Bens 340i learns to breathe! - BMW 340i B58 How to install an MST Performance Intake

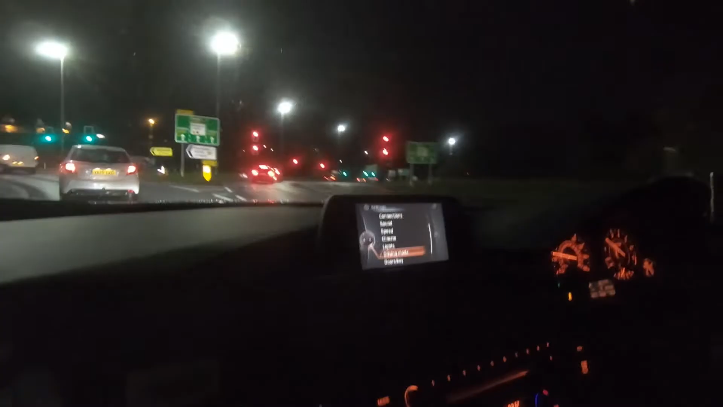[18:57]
Stuck behind a Fiat 500, then stuck behind a friggin' Yaris.
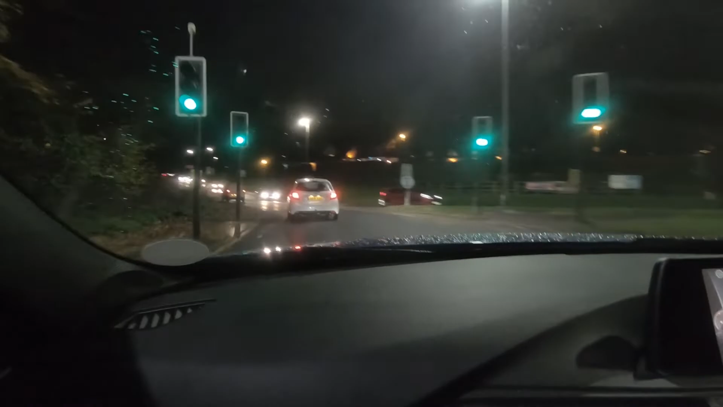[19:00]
Yeah, that sounded ace. I don't know if that's picking up on the camera, but that sounds wicked. What happens if you drop a gear and do it?
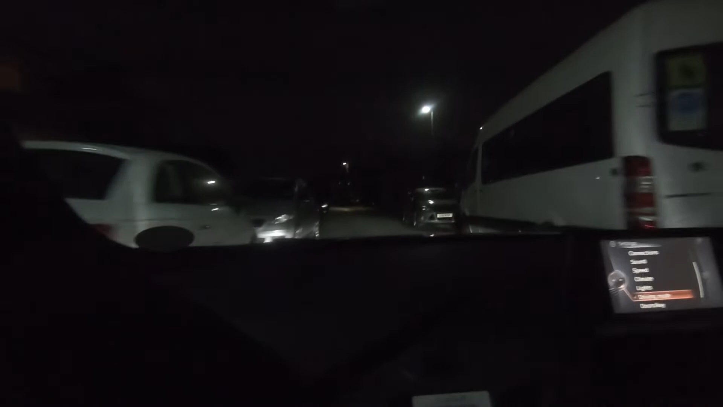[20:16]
Trying to get back into the drive. Come on, come on, come on. Don't fly into the bus, come on.